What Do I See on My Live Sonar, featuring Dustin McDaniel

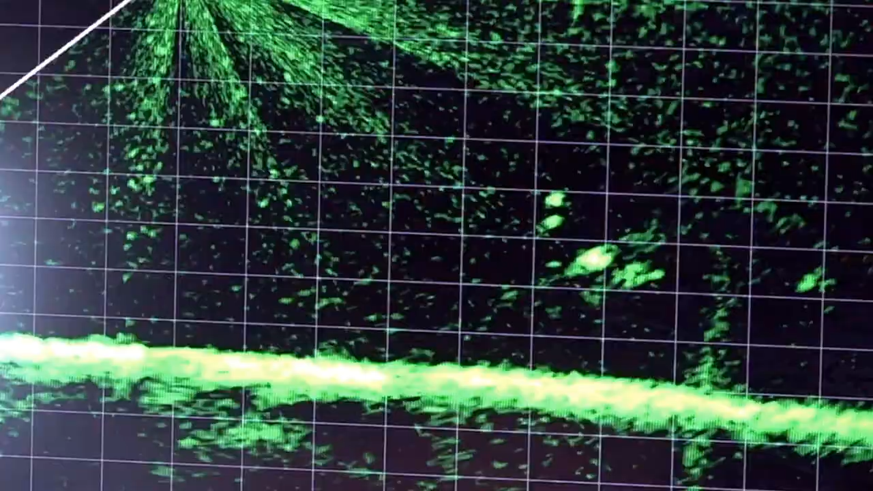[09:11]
mean I'm just holding it there right on his nose I'm being super patient so on the bottom was the one I'm chasing and I got the bait close enough and he pushed away which tells me he's just not in the mood and you really can waste a lot of time trying to get a fish to eat that doesn't want to
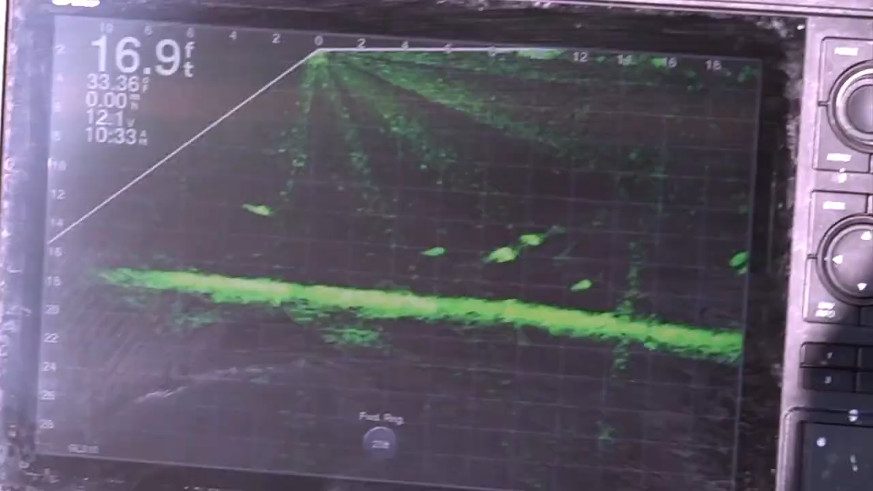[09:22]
On screen: depth 16.9 ft
okay guys I've tuned in on another
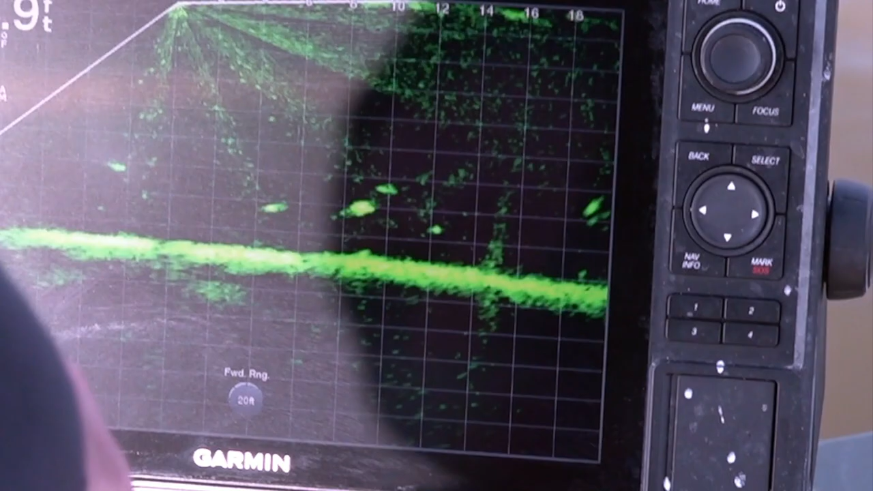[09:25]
fish here this fish right here all right there's my two dots there I'm gonna try to lower it right to his nose there
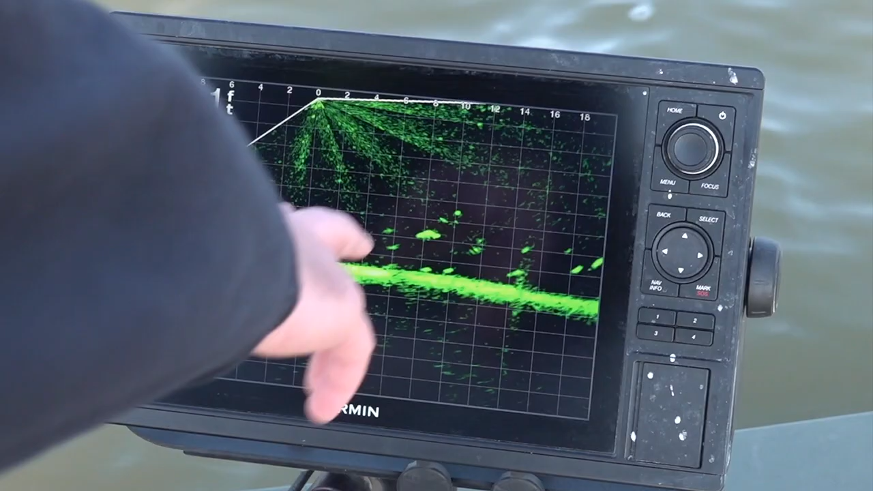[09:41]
he's still just sitting there not moving too much I'm gonna try to get that bait in front of me he just my bait got a little close to him and he just kind of skipped off a little bit you'll see him move you won't see
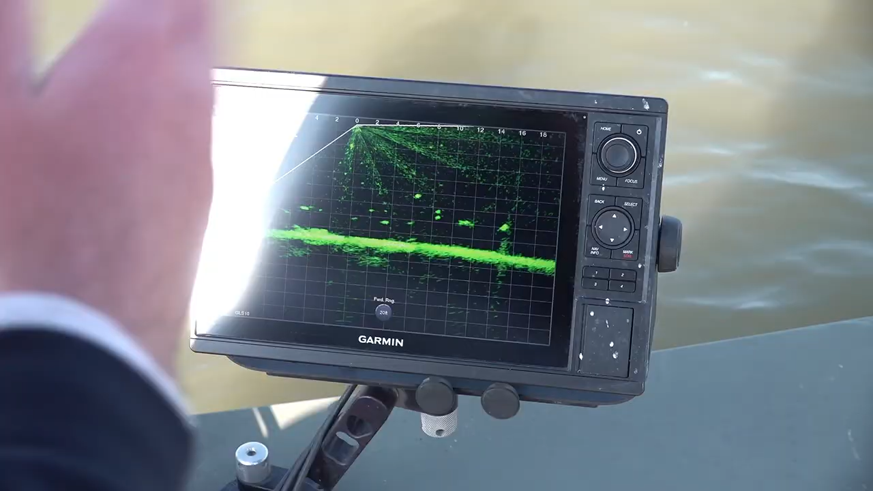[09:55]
any tail action still on that fish which tells me it's a crappie you're not gonna see any flailing tail but when a crappie takes off if you spook it
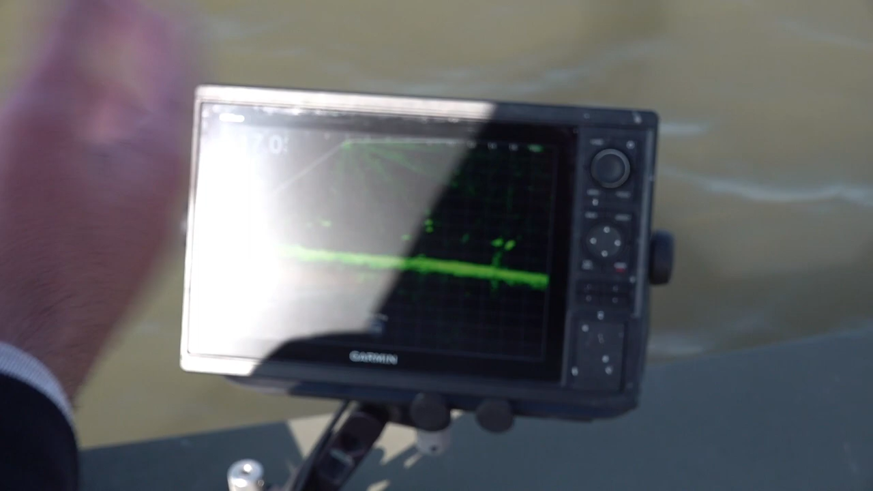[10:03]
or you scare it usually you're gonna see a flip and it's gonna glide through the water when it glides through that live scope and it
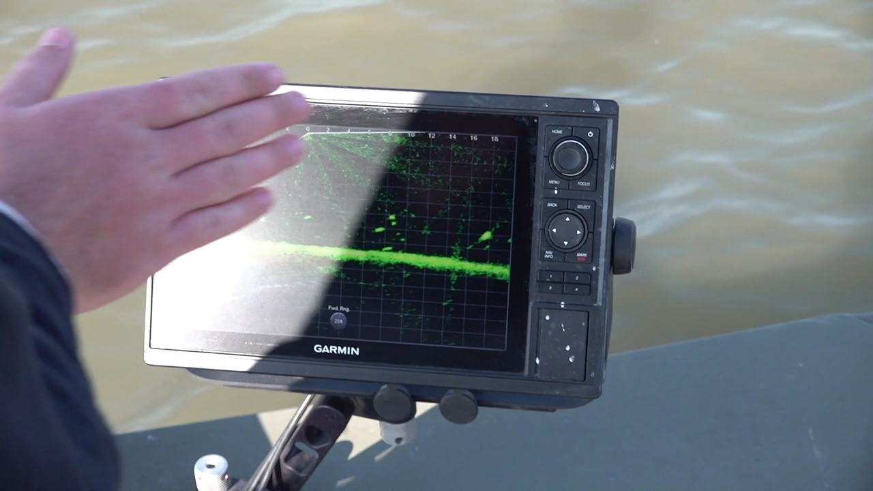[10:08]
just sits there and floats on nine times out of ten that's a crappie
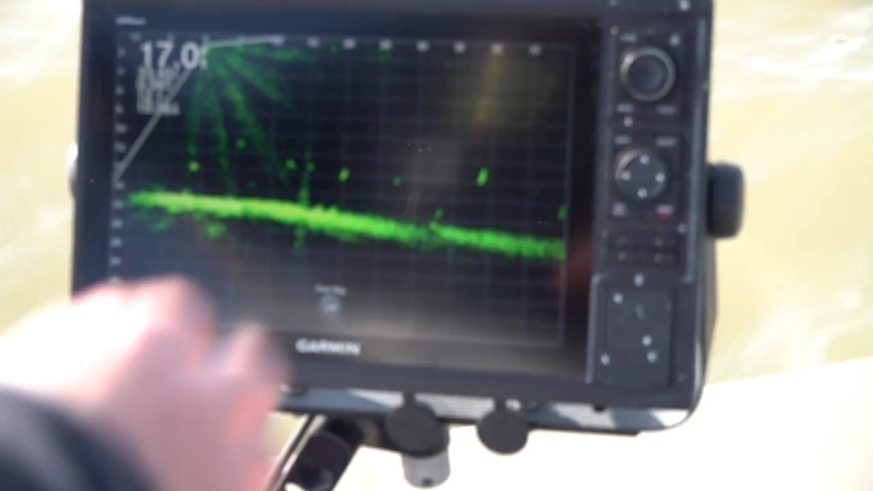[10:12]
so I zoomed back out after I spooked that
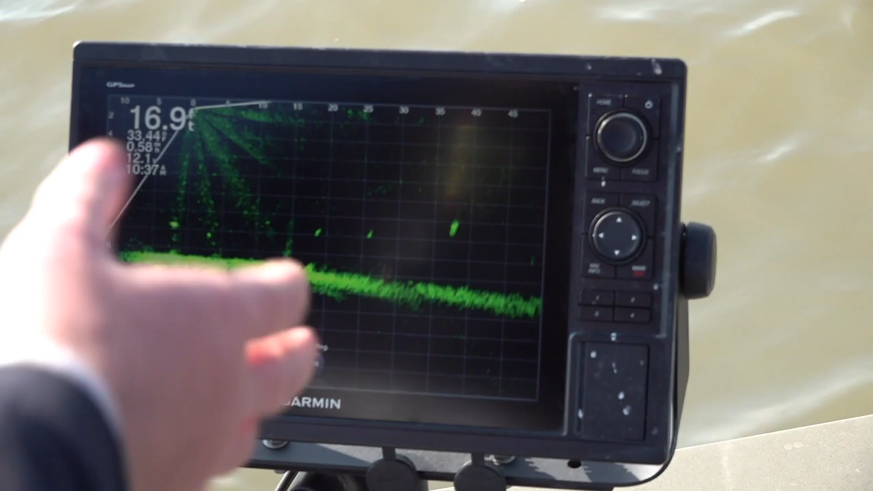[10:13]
fish I'm out there looking 50 foot I see a potential fish here so I'm gonna chase it I'm gonna get closer with the trello motor which takes my live scope closer it brings it in and makes things clearer and then I'm gonna
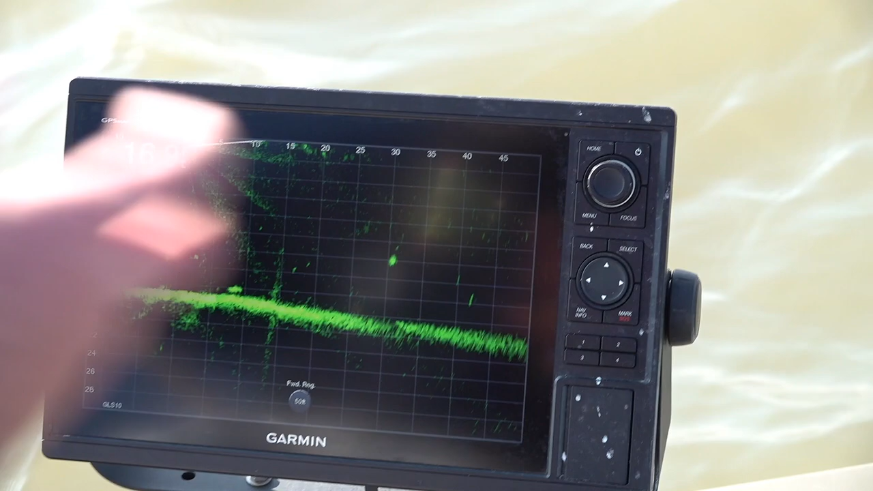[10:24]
zoom it in on that fish to really make sure what I'm seeing
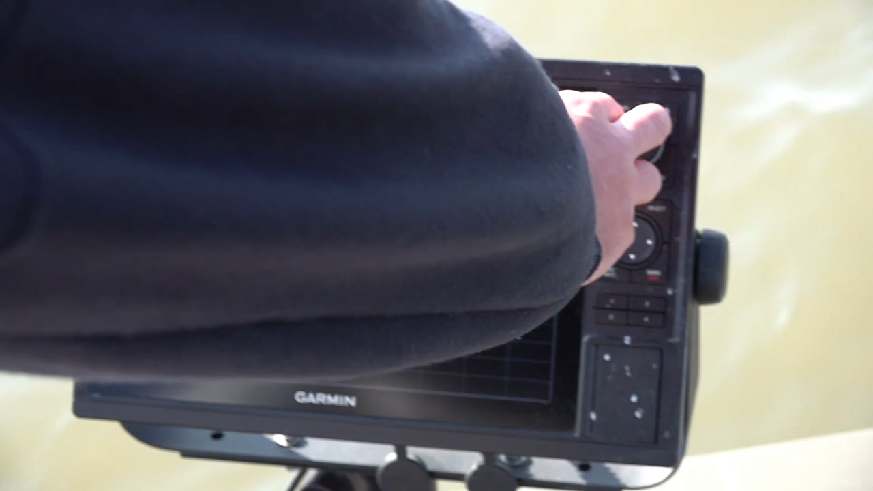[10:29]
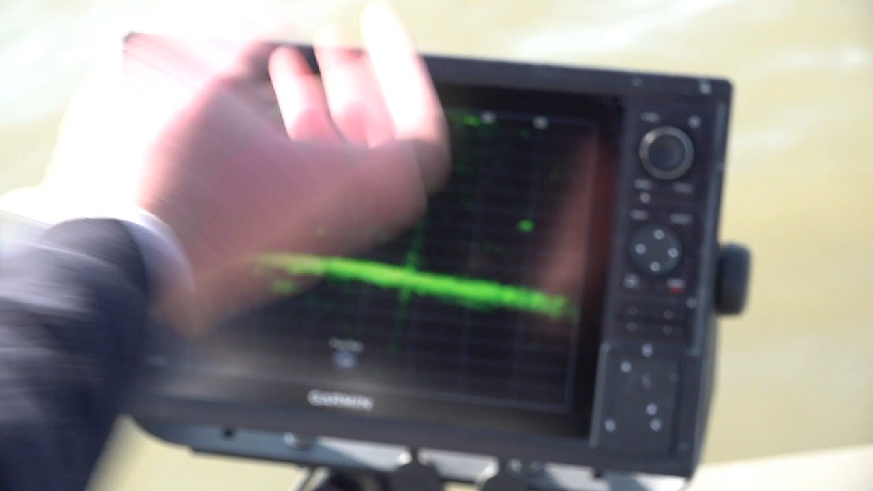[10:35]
I'm still staying on that same exact fish and I'm still not seeing much movement at all it's a dull perfect circle it's looking just like
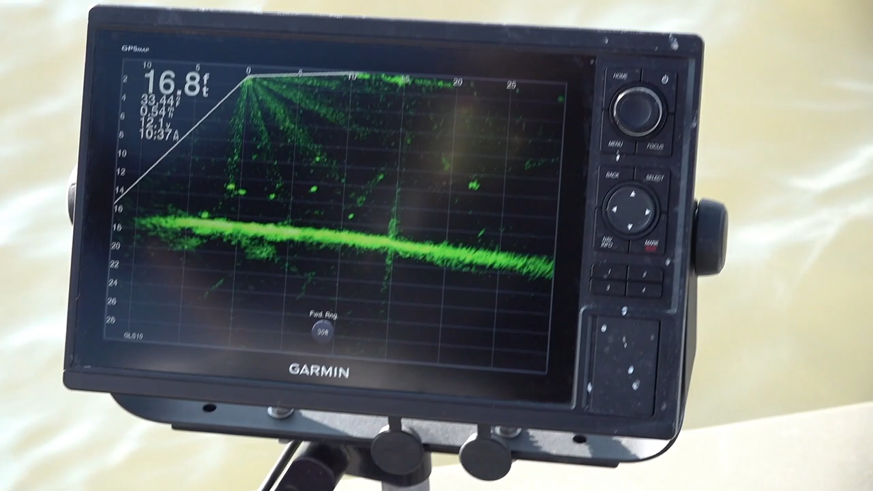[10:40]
On screen: depth 16.8 ft
a crappie so when he gets close enough here and we're gonna drop on him and see if we can get him to eat there he is sitting right here
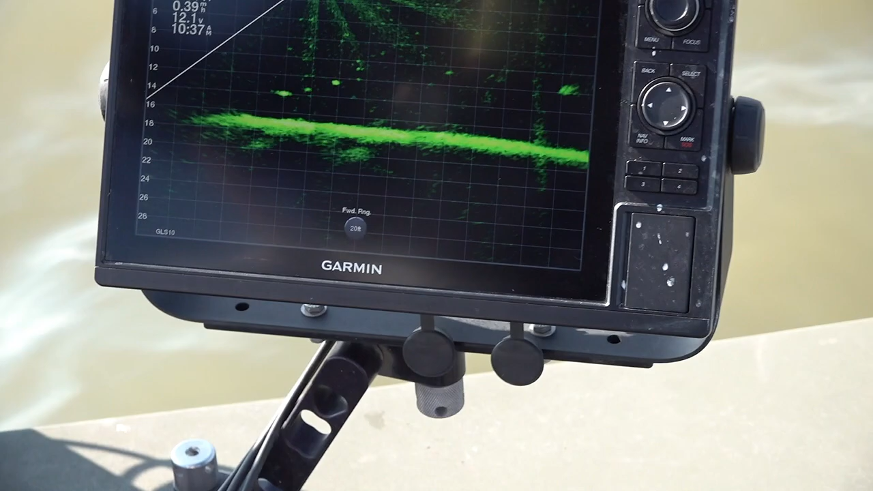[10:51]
so he's sitting right at 15 foot slide a little closer
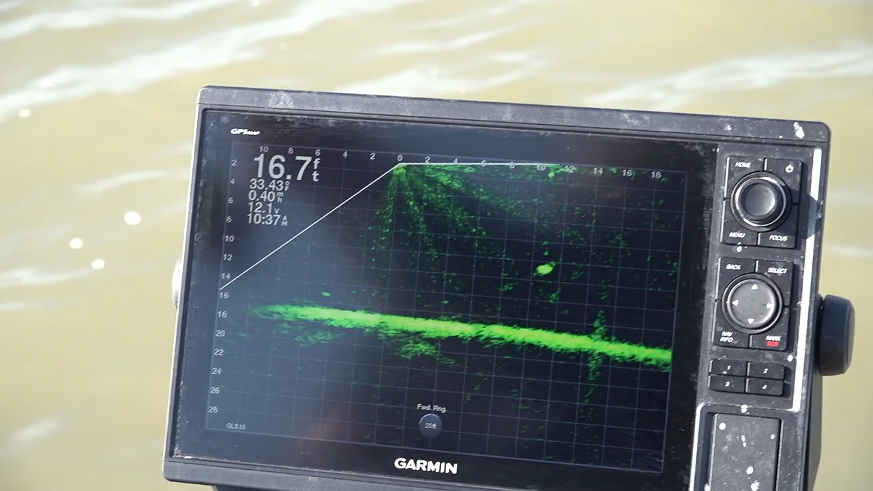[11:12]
On screen: depth 16.7 ft
there goes my bait there those two dots and I'm just gonna slowly set it on his head there
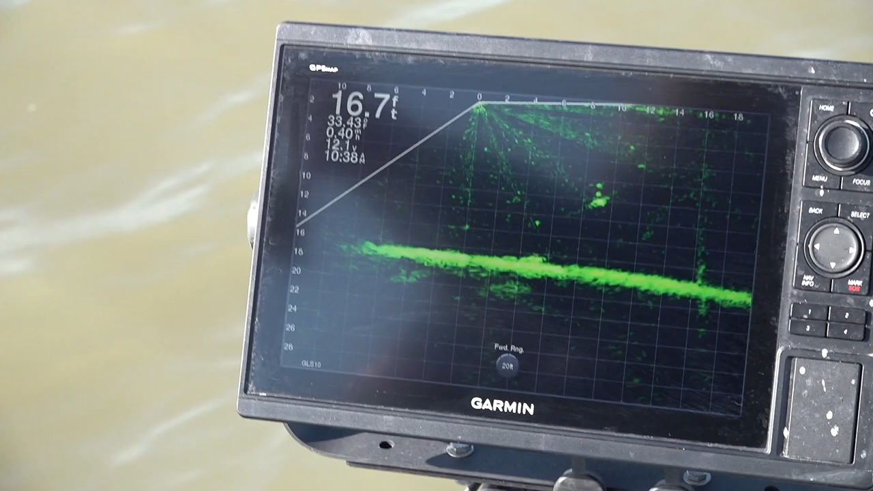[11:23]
On screen: depth 16.7 ft
there he sees it and there he just ate it right there he came up really slow and bit bit even slower